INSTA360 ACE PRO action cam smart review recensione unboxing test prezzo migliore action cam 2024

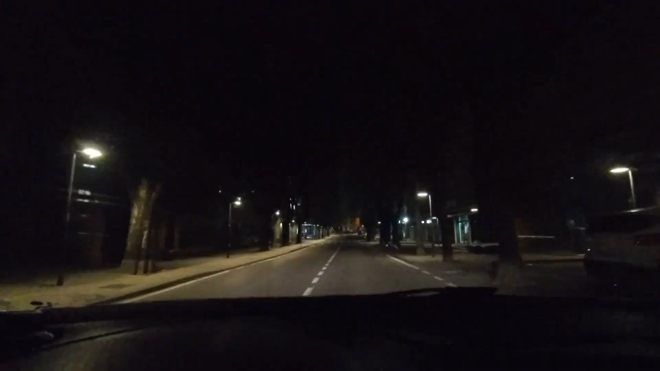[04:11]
pur video che sono i video in notturna se per caso volete fare riprese di notte questa modalità è veramente fantastica perché unisce la qualità di questo sensore con l'intelligenza artificiale aumentando la qualità e correggendo in maniera automatica i piccoli sgranamenti dovuti alla scarsa illuminazione.
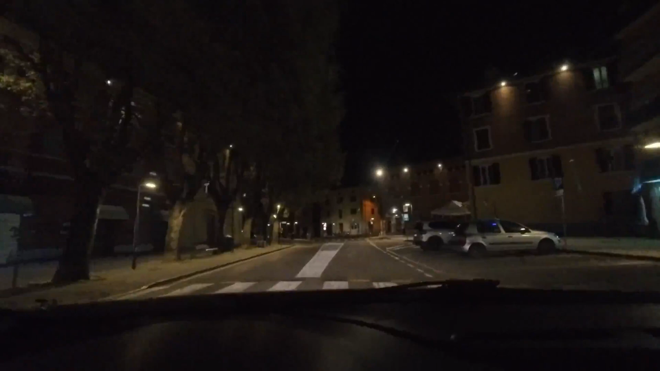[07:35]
le 11 e mezza di sera guardate anche qui che qualità non ci sono né lag né ralentamenti e se guardate non c'è neanche un minimo sfarfallio dovuto alla poca luminosità E anche nel sotterraneo di casa mia nonostante fosse